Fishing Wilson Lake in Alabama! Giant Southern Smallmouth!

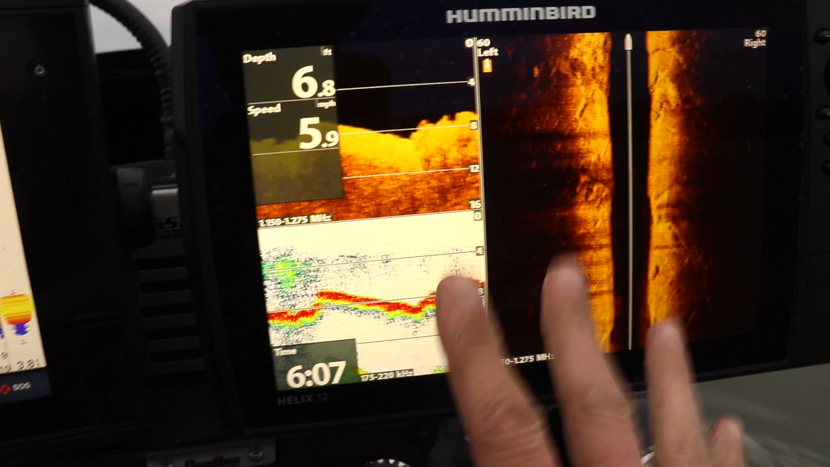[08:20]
On screen: depth 6.8 ft, speed 5.9 mph
And if I had time, which I don't, we're just fun fishing, but if I was fishing a tournament,
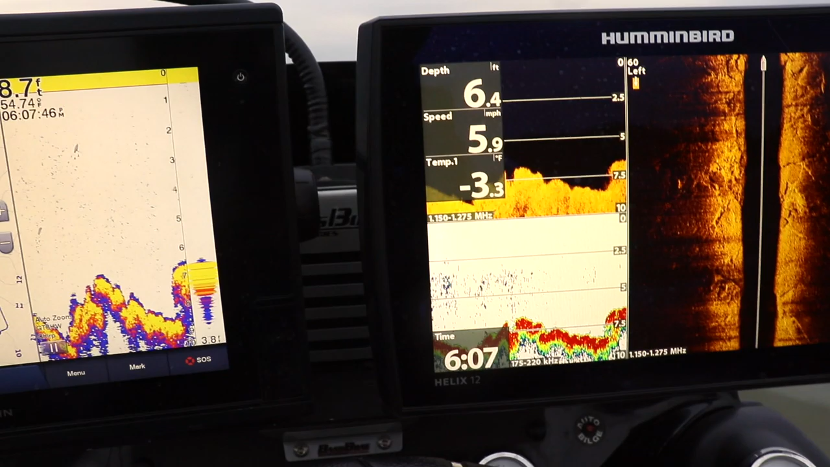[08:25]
On screen: depth 6.4 ft, water -3.3°F, speed 5.9 mph
I would scan this whole freaking area and mark every high spot I can find.
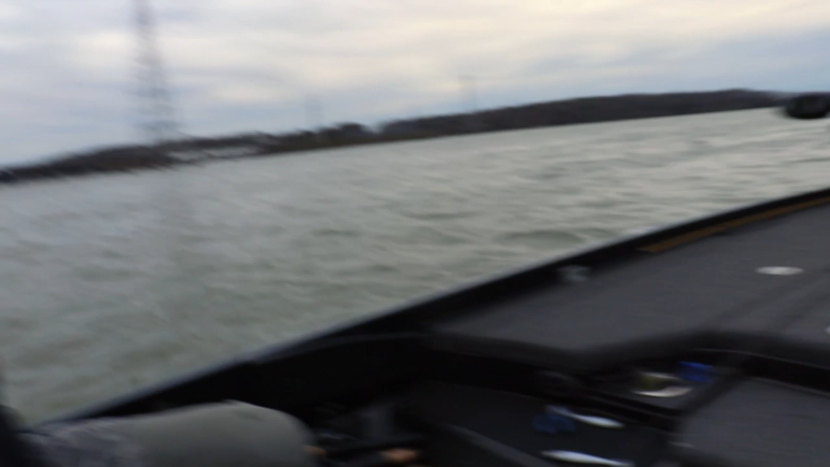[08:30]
Yep. And then you line it up, throw your swim bait, and probably crush them. I'm just guessing. Yeah. I like that plan of attack. There's a lot of stuff down there. See that?
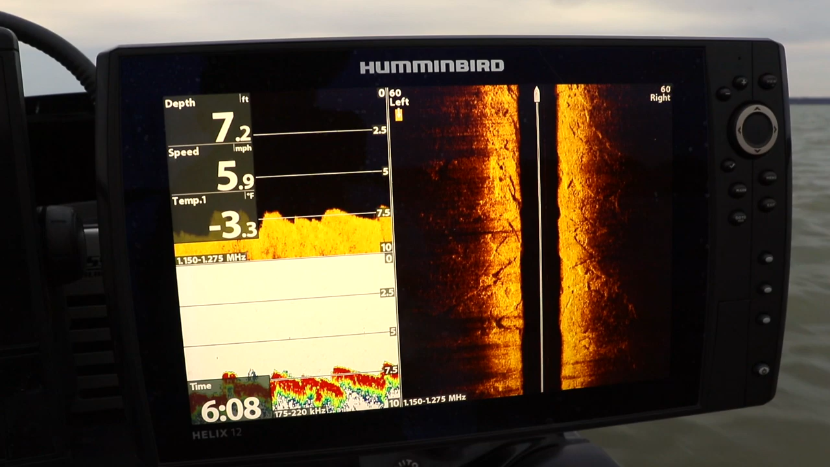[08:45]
On screen: depth 7.2 ft, water -3.3°F, speed 5.9 mph
Very irregular. Yes. You get hung up, you're going to lose some baits.
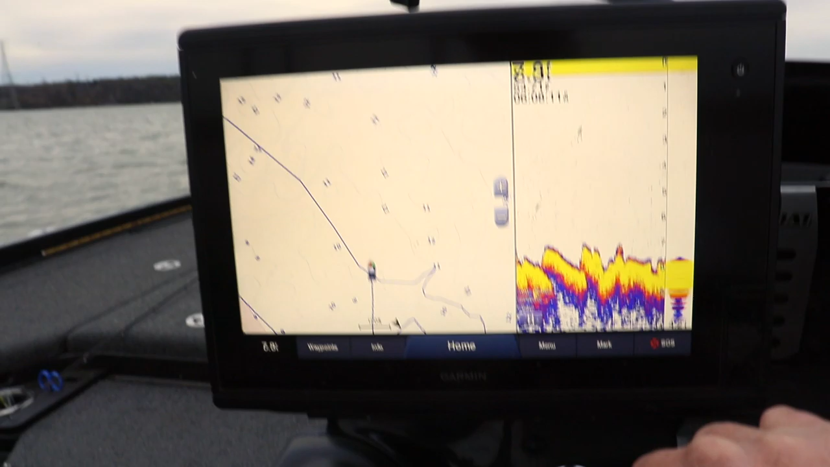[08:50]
You're going to lose some baits.